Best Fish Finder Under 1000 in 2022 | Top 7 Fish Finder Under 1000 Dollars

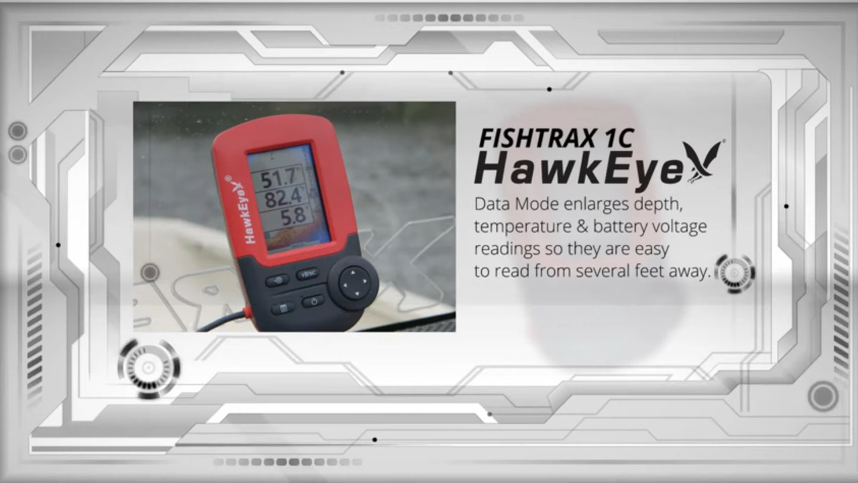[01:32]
and battery voltage readings so they are easy to read from several feet away. The Ice Mode Digital Flasher gives you real-time Fishtrax sonar echoes like a traditional flasher.